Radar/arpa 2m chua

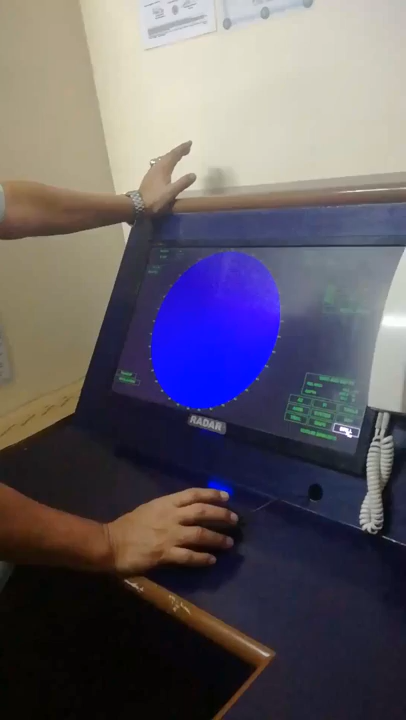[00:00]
ito na, okay na to. So, ito yung brilliance, no? Ito yung panel adjustment.
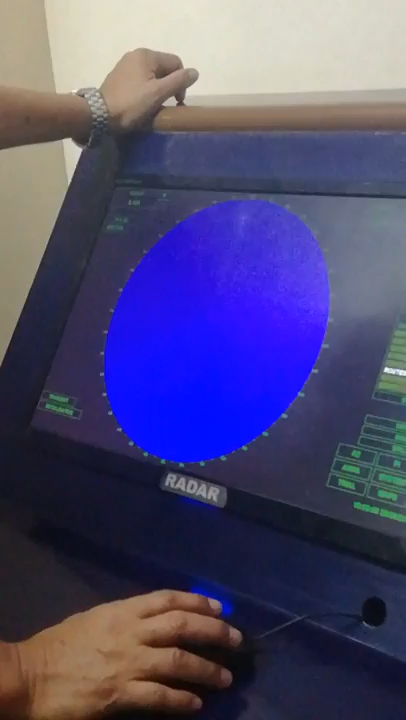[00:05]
Ito yung exit. So, right click ka rito.
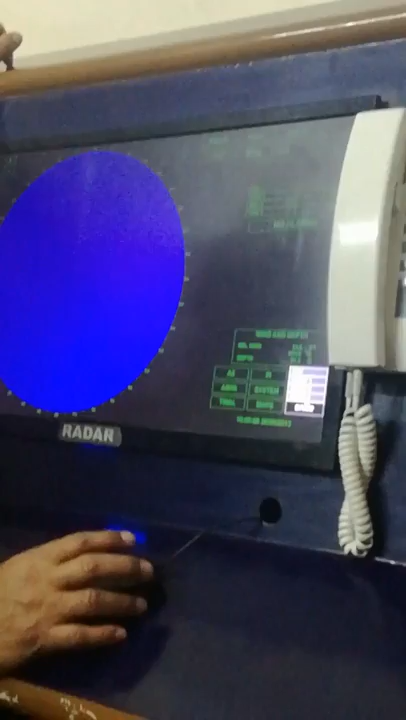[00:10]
We have the three nights and the day. So, left click, lalabas ngayon yung panggabi.
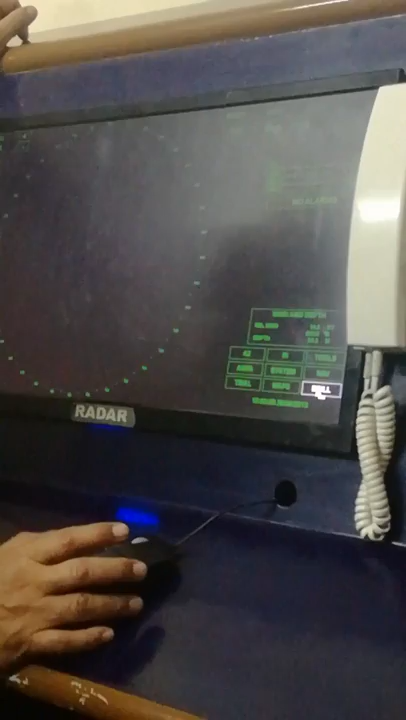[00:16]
Night 1. Right click mo, lalabas ngayon yung night 2. Left click mo, ito yung night 2.
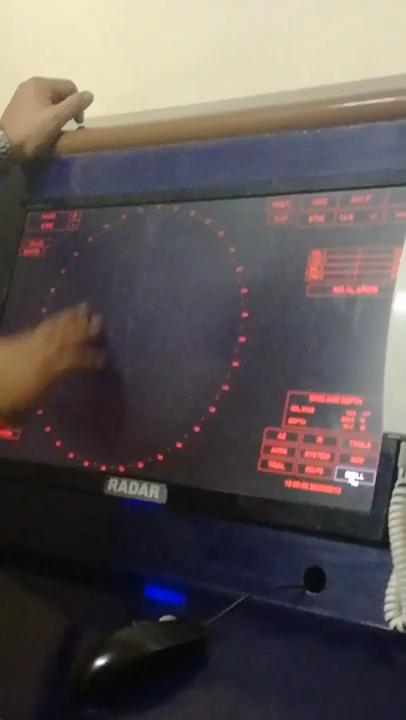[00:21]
Right click ka ulit. This is night 3. Right click, balik ka doon sa day.
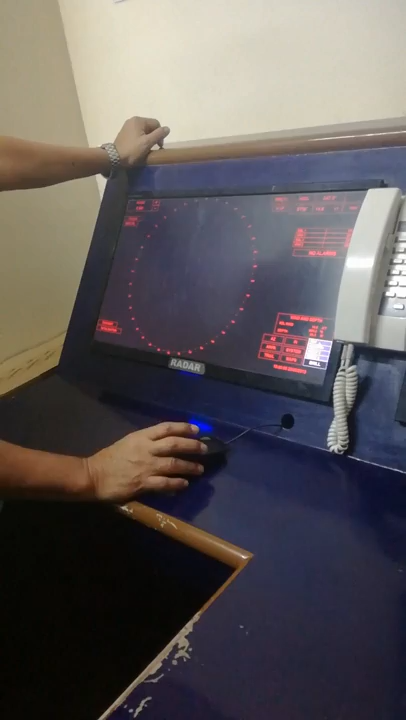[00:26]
Babalik ngayon siya.
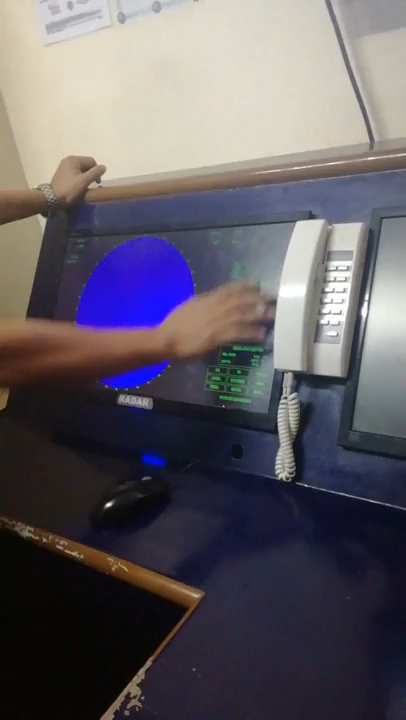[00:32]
Ayun, kung kukunin mo yung panel, ito, didilinin mo yung mga panel na nakalagay dito.
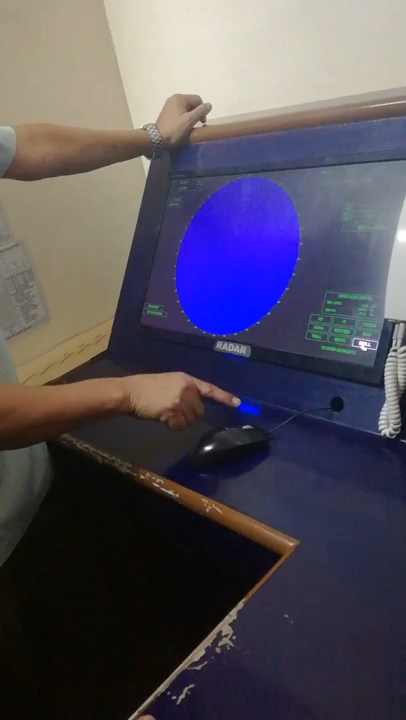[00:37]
So, left click ka lang. This is the panel. But later on, I'm going to explain it to you.
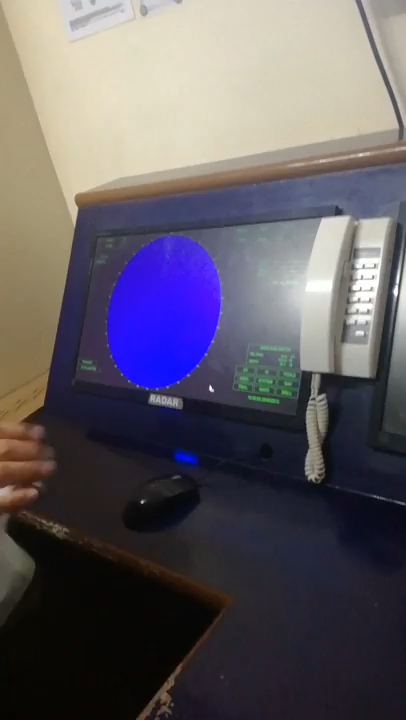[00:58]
Okay, so we have already the range.
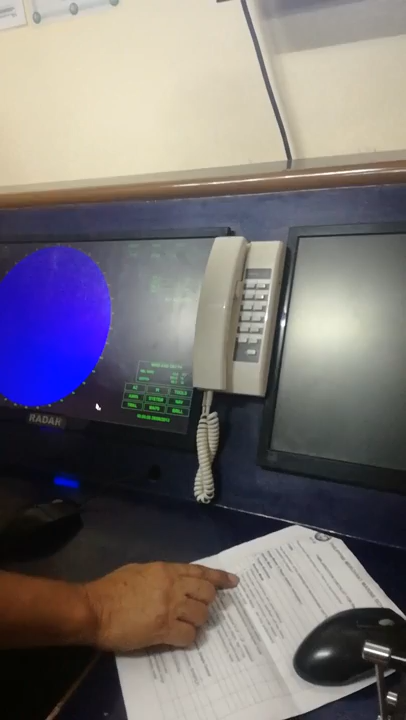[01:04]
Ito yung range na sinasabi. So we have this plus sign to increase the range, and also we have the minus sign to decrease the range.
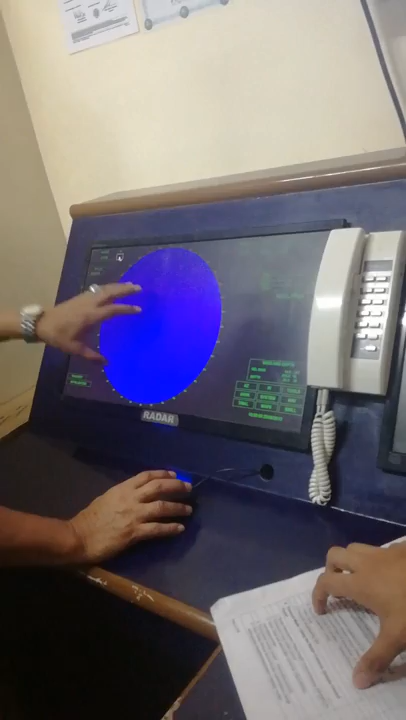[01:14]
O sinabing decrease the range, yung distance mo rito, ano?
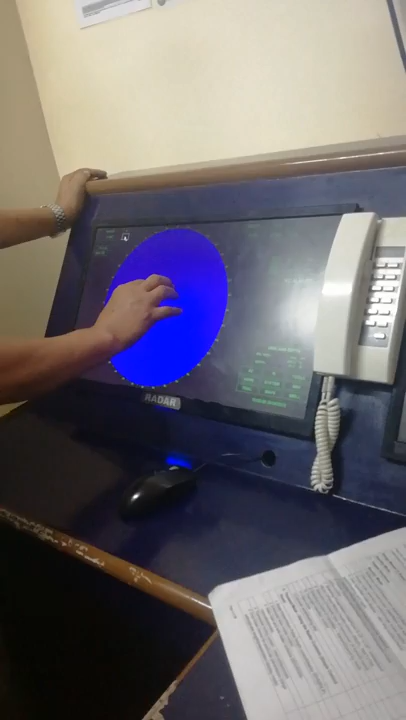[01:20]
Yung ano lang, range ng radar mo, hanggang saan mo yung kaya niya mag-pick up.
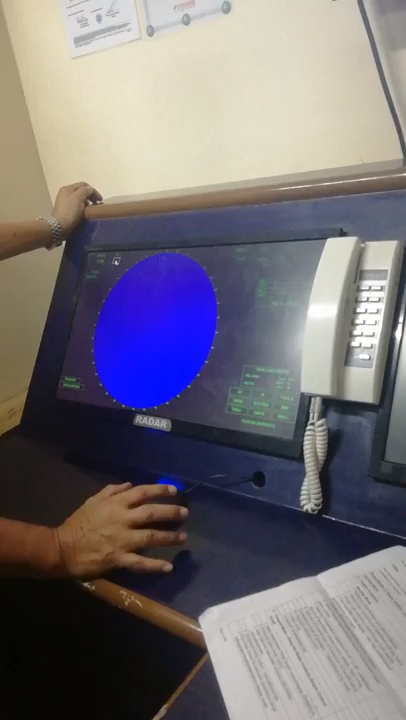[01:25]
And then, left click mo to para makita mo yun. No?
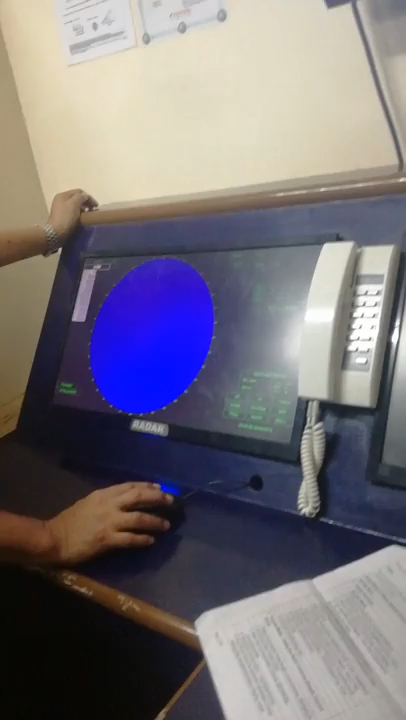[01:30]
Left click mo siya para makita mo yung drop down, yung sinasabing drop down.
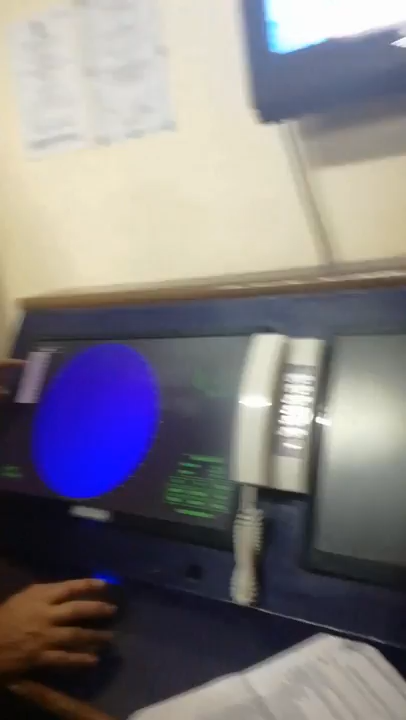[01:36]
And left click. And left click mo na, babalik na siya.
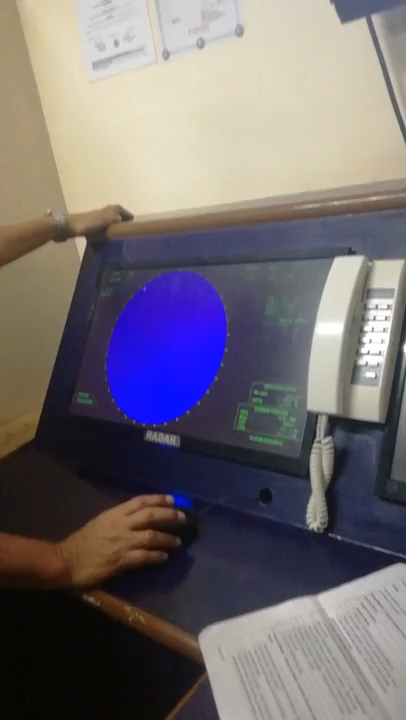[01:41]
And we have also here the user's specified data display.
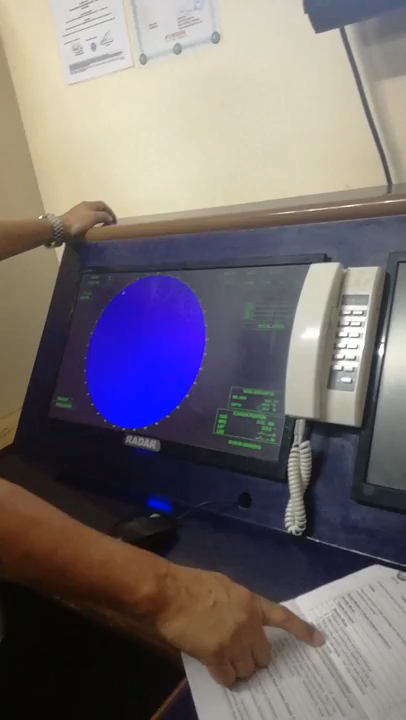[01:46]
Ito yun. So this is now yung tinatanong nga dyan.
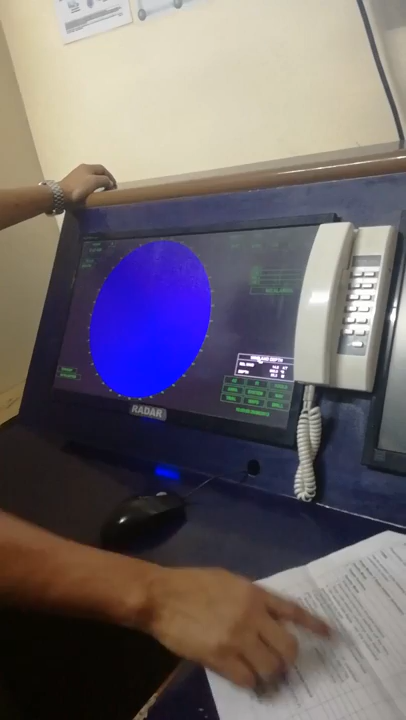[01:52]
Sabi nga nung on ship course, on ship position, this is now the latitude and longitude of your ship.
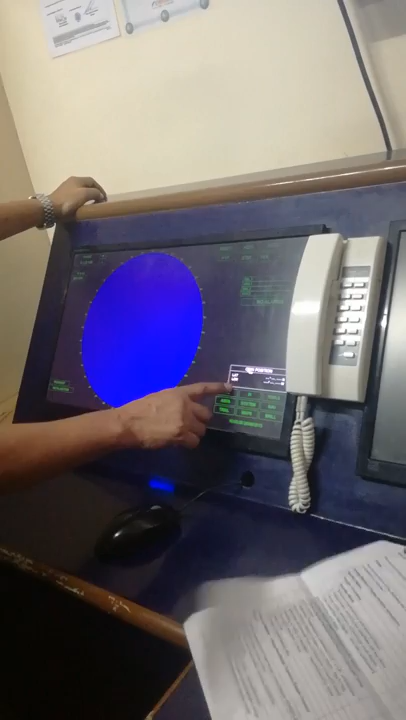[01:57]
Click mo yung left click, so this is now the wind.
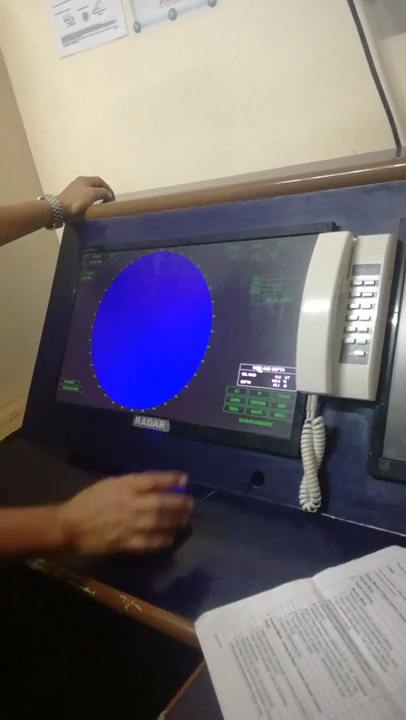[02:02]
Relative wind, I have the bearing there, and this is the speed of the wind, and also this is the depth of the water.
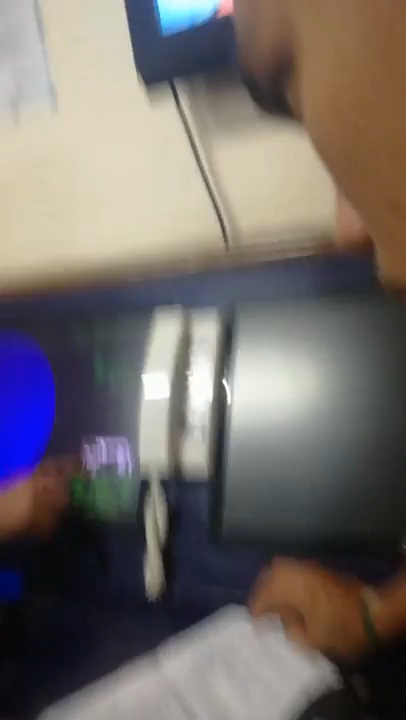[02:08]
Yung tinatanong nyo yan, di ba? Yes, sir.
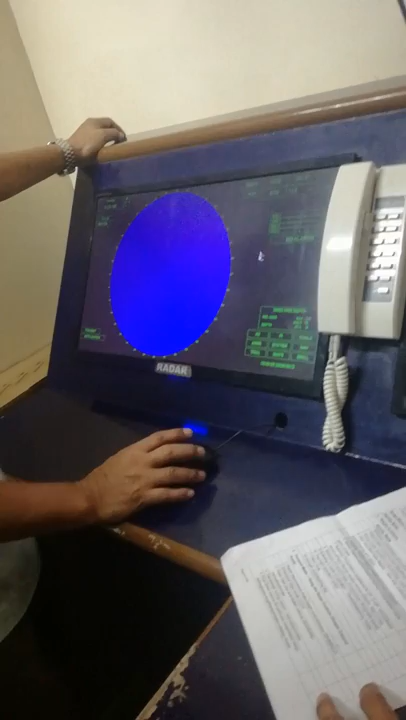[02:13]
And we have the heading, and this is now the heading caption, and this is the readout.
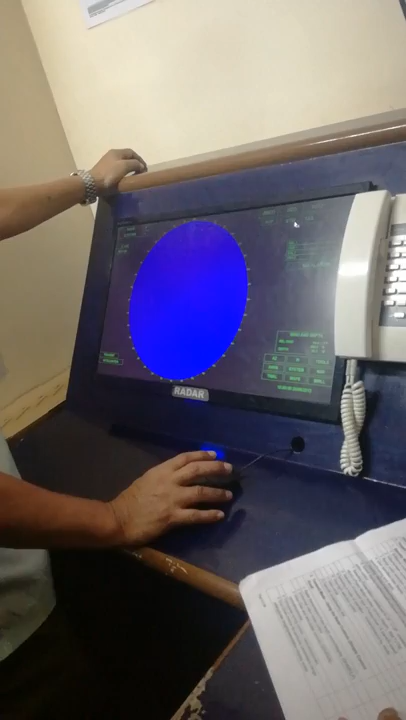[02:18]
And this is the speed caption, and this is the readout of the speed.
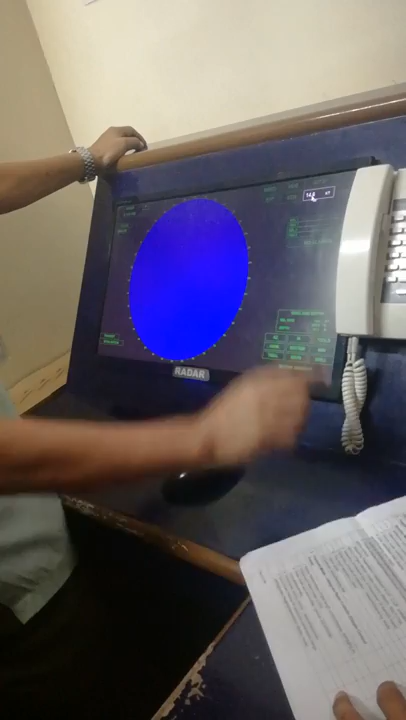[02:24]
Ngayon, tinatanong ngayon dyan, meron siyang tanong dyan na isa, asan yung course na, yung tinatanong niya, where is the course?
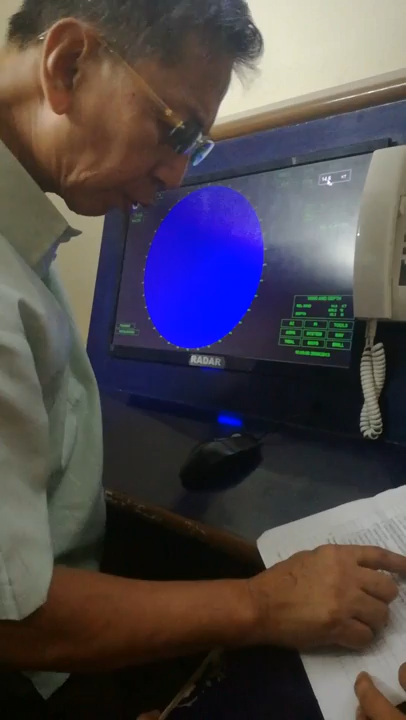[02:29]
Ayan ang tanong, course.
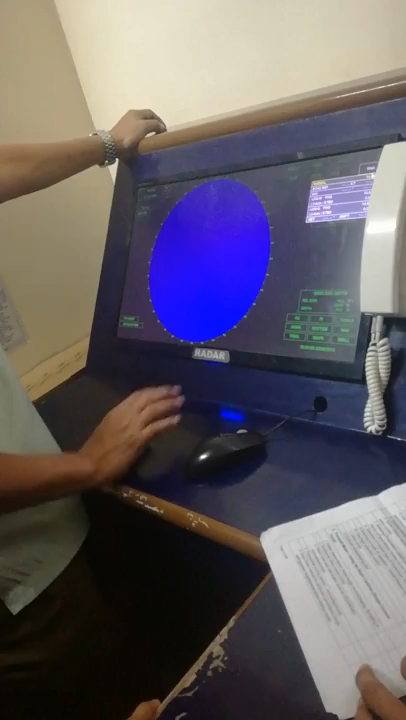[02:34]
So dito, left click mo yung lalabasin yan, you can go now to G. Ayan ang course over the ground and speed over the ground.